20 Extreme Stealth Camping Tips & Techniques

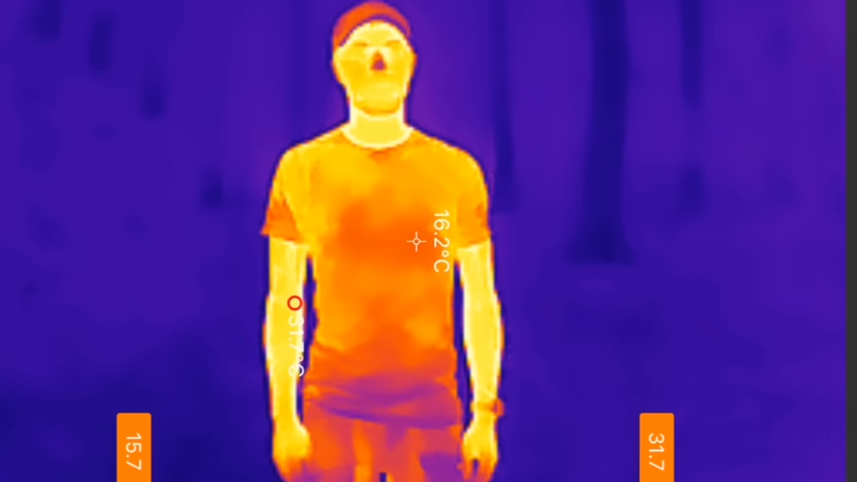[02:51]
On screen: spot 16.2°C
With this thermal imaging camera, you can see how much I stand out in the forest.
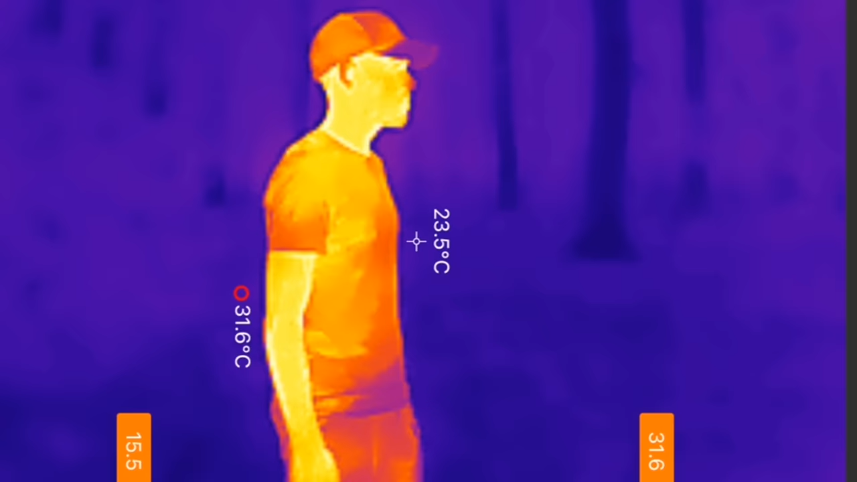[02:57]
On screen: spot 23.5°C, max 31.6°C
To anyone using thermal imaging scopes or binoculars, I would be easy to find in the dark, even if my shelter was well hidden.
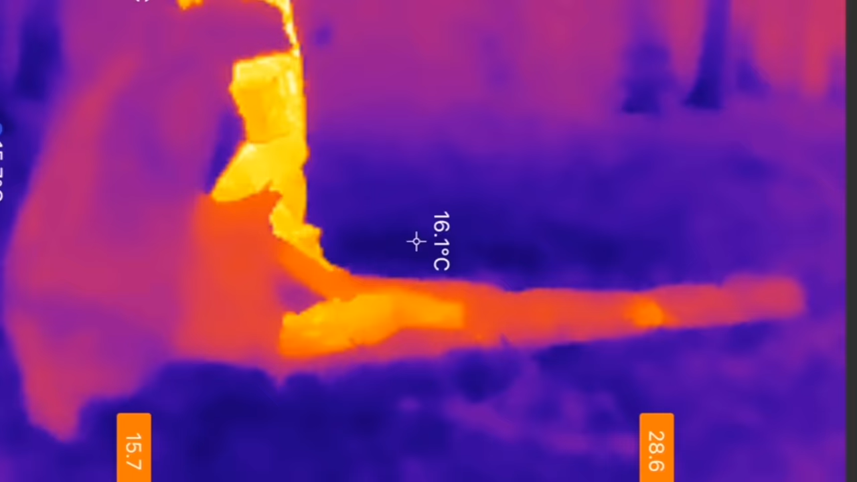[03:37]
On screen: spot 16.1°C
It won't completely remove my heat signature, but it definitely makes a significant difference to the visibility of my body at night.
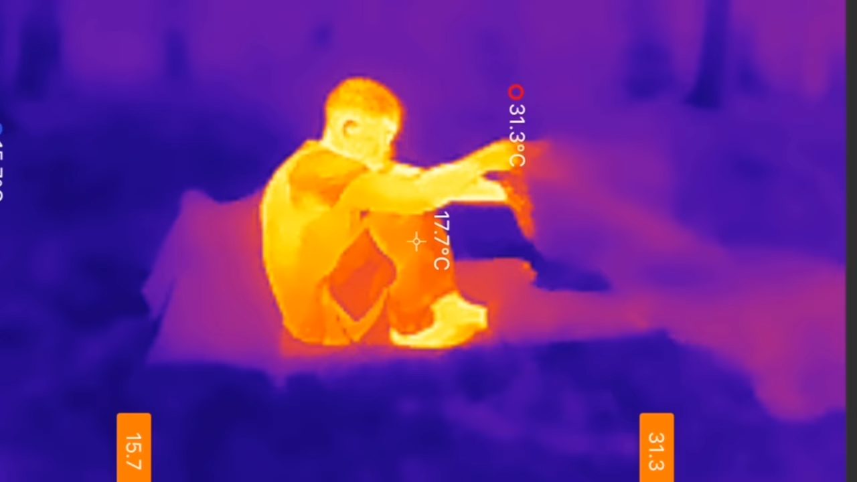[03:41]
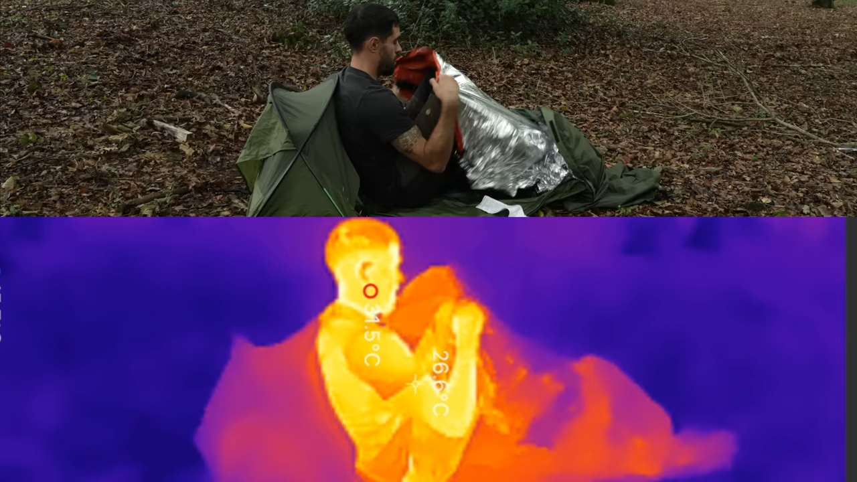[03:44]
In addition to that, it will also help to trap the heat inside my sleeping bag, and keep me warmer. Now that's night time concealment covered, but in the daylight I still stand out.